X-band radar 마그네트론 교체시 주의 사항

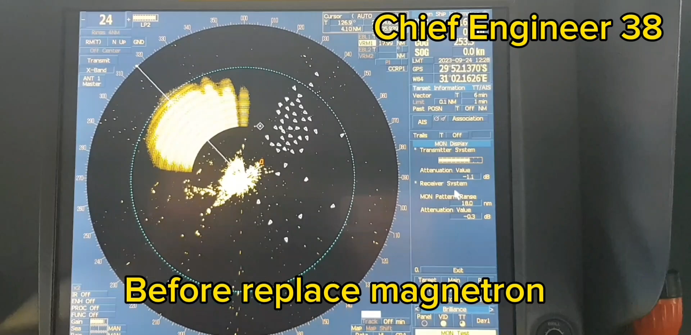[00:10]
안녕하세요 오늘은 엑스밴드 레이더에 대해서 알아보려고 합니다. 저희 엑스밴드 레이더에는 마그네트론이 있어요. 보통 마그네트론은 4천시간마다 교체를 해야 됩니다. 그것도 신품으로요. 하지만 그 마그네트론이 비싸기 때문에 보통 회사들마다 다르긴 다르지만 6천시간 8천시간마다 교체를 하고 있어요. 이 마그네트론을 자주자주 교체하지 않으면 이 탐지거리가 자꾸자꾸 줄어들거에요. 그래서 오늘 이제 메이커 엔지니어 방선해가지고 지금 마그네트론 교체하려고 합니다.
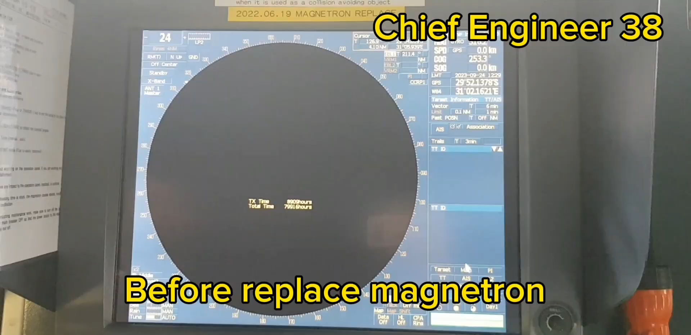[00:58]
그리고 엑스밴드 레이더는 마그네트론이 있지만 S밴드 레이더는 마그네트론이 없더라구요.
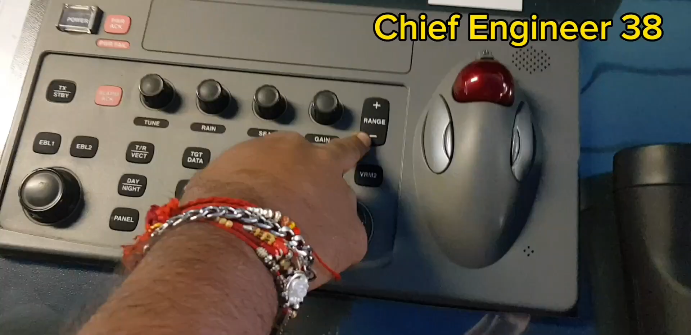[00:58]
그래서 오늘 이제 마그네트론 교체하고 지금은 이제
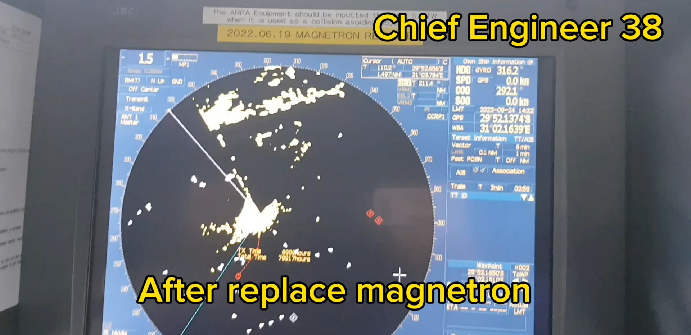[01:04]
마그네트론 교체하고 보정 작업을 하고 있습니다.
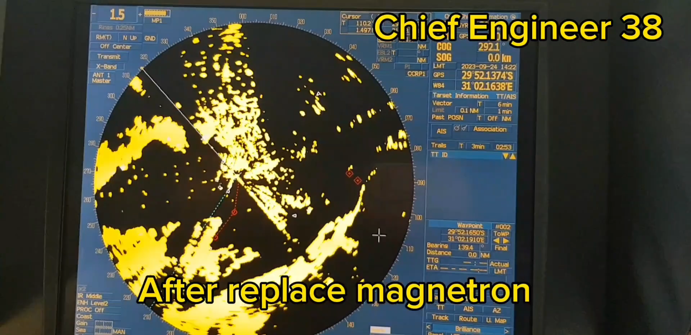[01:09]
그 세팅하는 게 단순해요. 그냥 솔직히 말해서 메이커 엔지니어들도 그렇게 말하더라구요.
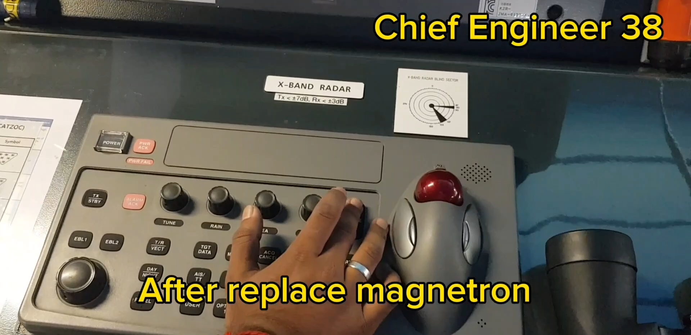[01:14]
그냥 마그네트론만 갈고
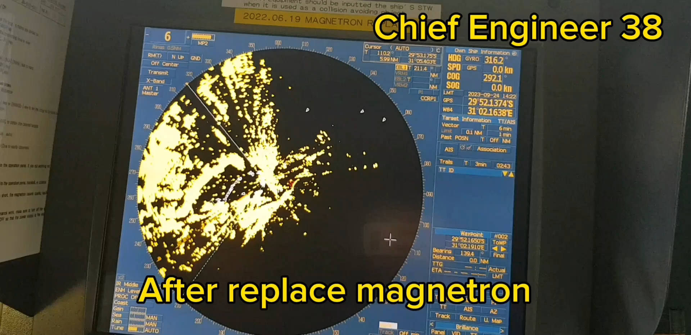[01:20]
설정 안해도 된다고 하지만 이제 메이커가 왔으니까 한 번 더 보는 거거든요.
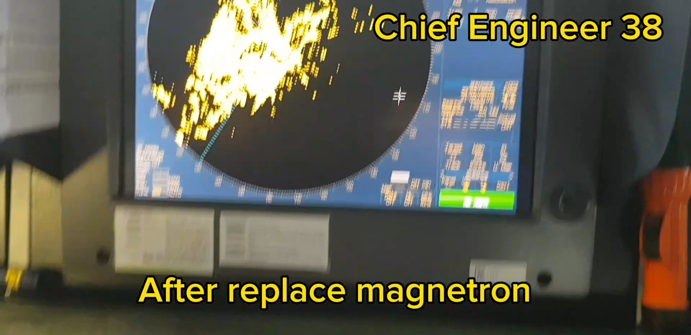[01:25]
이게 꼭 그런 거랑 똑같은 거예요.
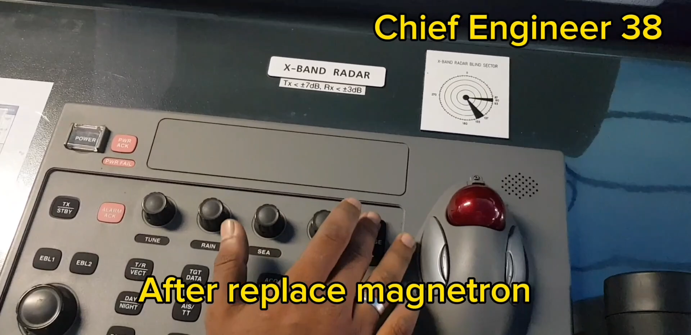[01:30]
저희 그 시력 맞추잖아요. 시력. 안경 맞출 때 이제 렌즈 착용하고 계속 이게 좋은지 안 좋은지 확인을 하는 거예요.
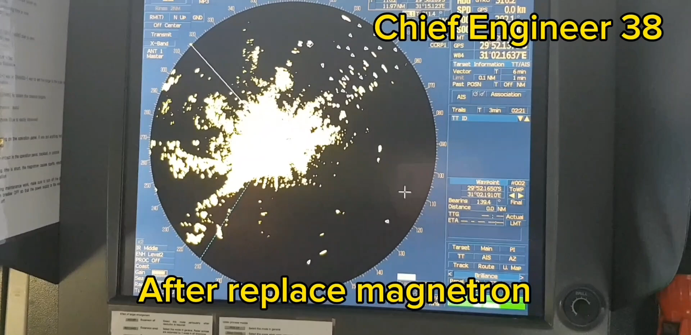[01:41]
확인을 하면서 조금 조금씩 이제 보정을 하는 거죠. 도수를 살짝 올리든 뭘 살짝 내리든 난시가 있으면 난시에 더 특화되게 하게끔 이런 거를 보면서 세팅치를 조금 조금씩 바꾸는 거예요. 그렇게 해가지고 이제 방이 분해능이라든지 그 물체가 이렇게 잘 식별이 될 수 있게끔 하기 위해서 세팅을 하고 있는 거고 그래서 최대한
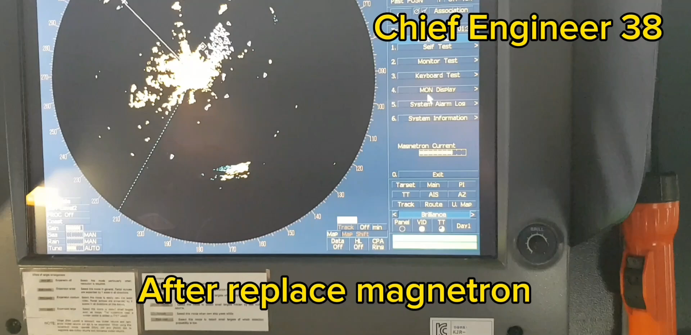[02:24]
잘 보이게끔 해주는 게 지금 하는 겁니다. 오늘 이렇게 마그네트론을 갈고 어떻게 세팅을 하는지에 대해서 알아봤습니다. 그리고 지금 마그네트론을 갈고 나서는 저기 반경이 조금 더 넓어졌거든요. 그래서 이제 이렇게 해가지고 8,000시간 저희 회사 같은 경우에는 8,000시간까지 쓰더라고요. 8,000시간 정도 쓸 거고 그리고 마그네트론 갈고 나서 주의사항이 있습니다. 꼭 마그네트론을 갈기 전에 레이더를
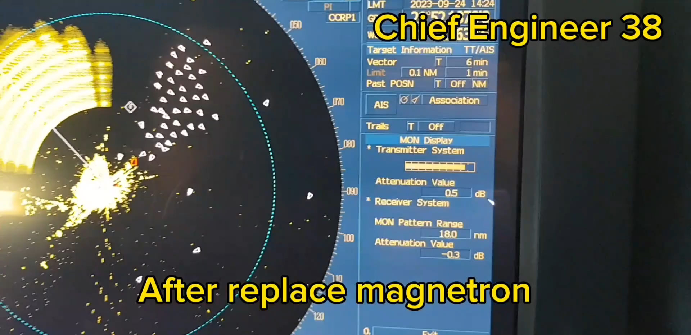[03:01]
꺼야 되고 레이더 뒤쪽에 판넬에서 NFB를 꺼야 되고 그리고 레이더 올라가서 세이프티 파워를 끈 상태에서 카바를 열어서 마그네트론을 치유해야 됩니다. 그리고 혹시나 습한 지역이나 비가 올 경우에는 피해야 되고 만약 어쩔 수 없이 교체를 해야 된다. 그러면 저희처럼 천막을 친 다음에 최대한 비가 맞지 않도록 해야 됩니다.
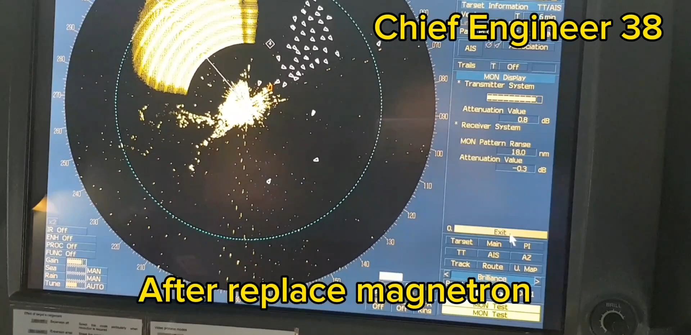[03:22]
다 교체를 하고 역순으로 레이더에 있는 세이프티 파워를 켜고 판넬 쪽에 NFB를 올리고 그리고 레이더를 켭니다. 레이더를 켜고 나서 워밍업을 충분히 해줘야 돼요. 보통 메이커 광고 사항은 20분이에요. 최소 20분은 워밍업을 하고 이제 레이더를 켜야 돼요.
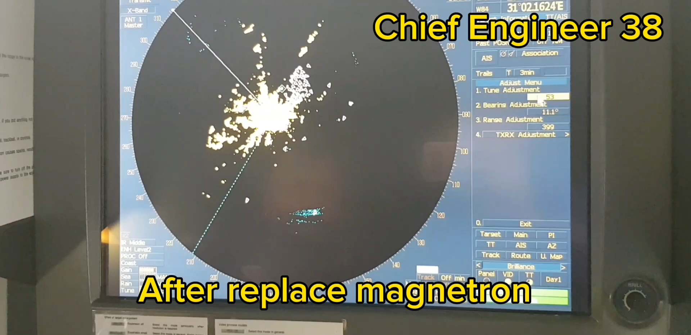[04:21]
이렇게 주의사항이고 제가 봤을 때는 솔직히 저는 이제 이거 마그네트론 급할 때 제가 교체할 수 있을 것 같거든요. 교체하고 정 불안하다. 그럼 세팅치는 거의 건들지 않고 그리고 만약에 마그네트론을 갈고 이제 방위분해능이나 거리분해능이 조금
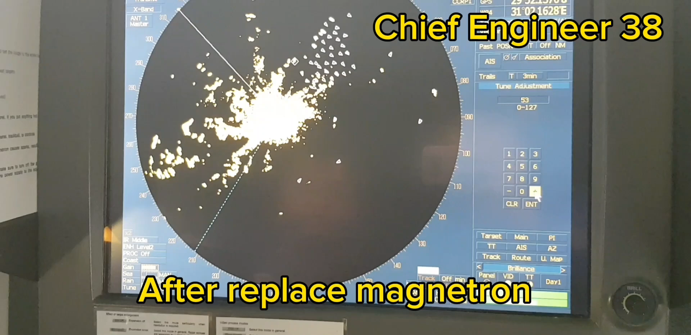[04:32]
이상하다 싶으면 이제 수정실을 조금 조금 세팅실을 바꿔 가지고 그렇게 할 거예요. 오늘 이렇게 마그네트론